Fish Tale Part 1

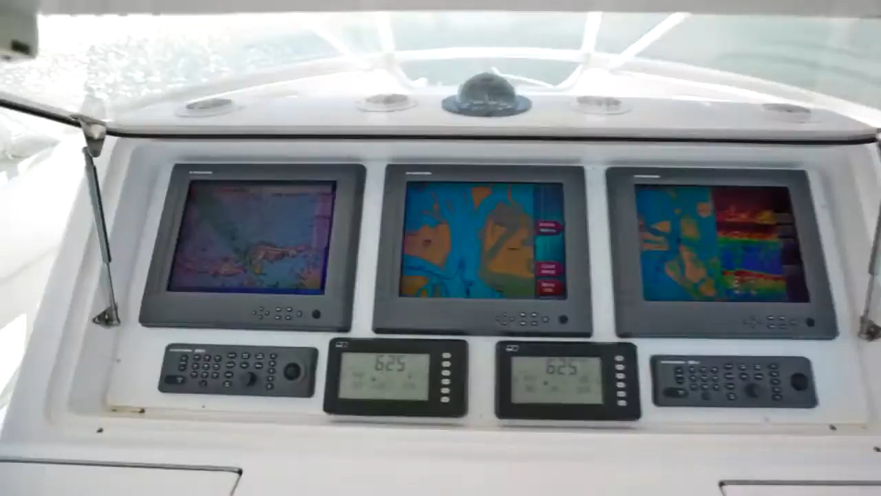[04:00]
Her Vast Electronics package, supplied and installed by Atlantic Marine Electronics,
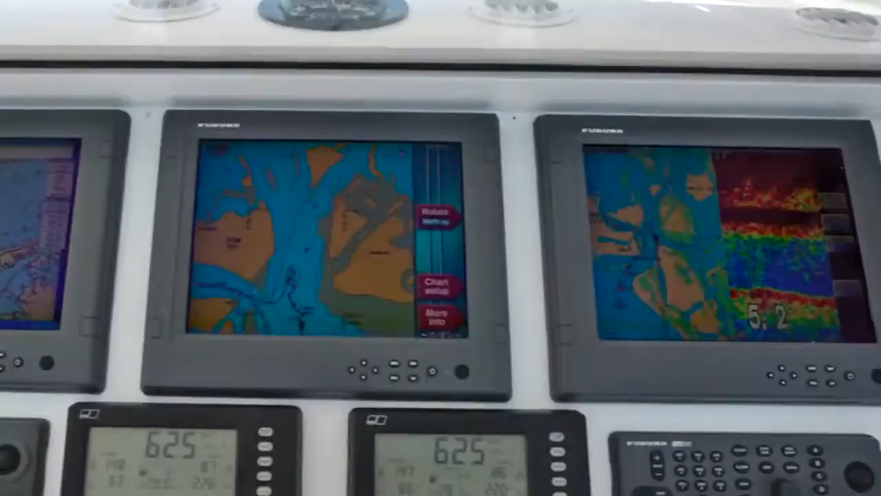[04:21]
No package would be complete without depth sounder equipment, and this yacht features two complete standalone systems.
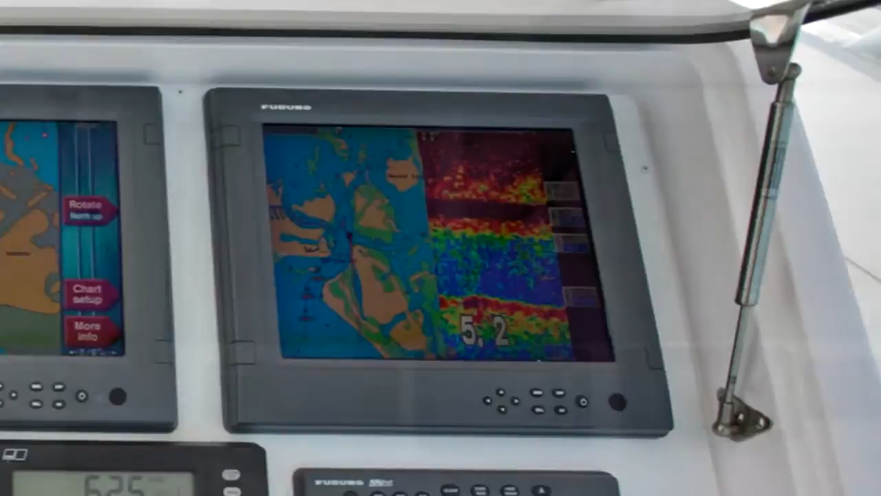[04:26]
There is also XM Live satellite weather system,